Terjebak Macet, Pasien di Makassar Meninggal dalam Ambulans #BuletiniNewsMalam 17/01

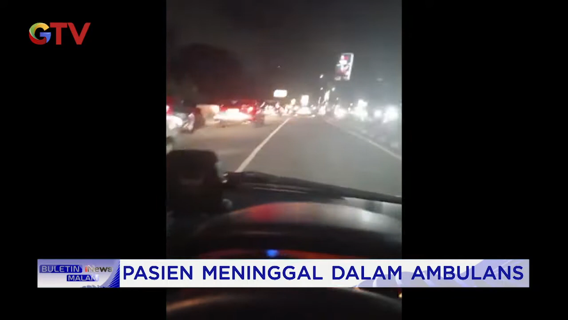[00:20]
pasien saya meninggal di atas mobil. Sebuah video direkam sang supir ambulans saat tengah membawa pasien kritis dan hendak dibawa ke rumah sakit meninggal dunia di dalam mobil ambulans. Diketahui ambulans sedang menuju rumah sakit daya dari arah jalan Talasalapang. Saat tiba di jalur perintis, keluarga pasien berteriak jika pasien meninggal dunia. Sementara kemacetan panjang terjadi hingga membuat ambulans tak bisa melaju dengan cepat.
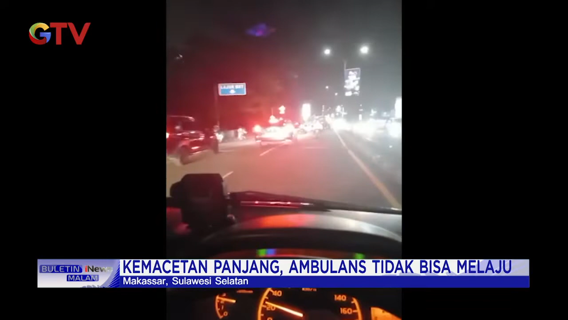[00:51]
Sang supir yang panik berteriak memanggil polisi dan mengeluh.
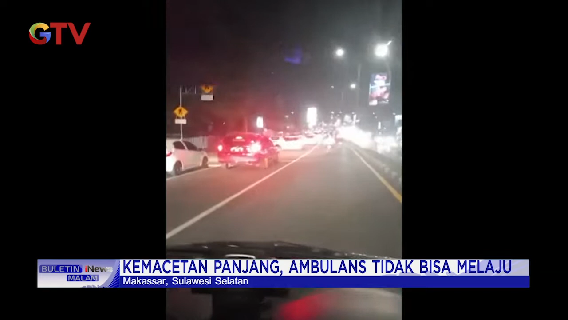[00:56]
Lantaran komunitas tim eskorting yang biasanya mengawal mobil ambulans tidak diperbolehkan lagi melakukan pengawalan.